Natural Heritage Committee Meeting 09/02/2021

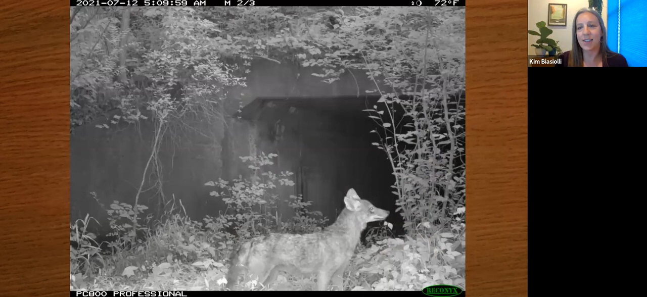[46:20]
And this one I just wanted to share because it looks like he's posing for Westminster or something. Just a cool photo right in front of the camera trap. So a few other work items really quick I wanted to share with you in case you weren't aware.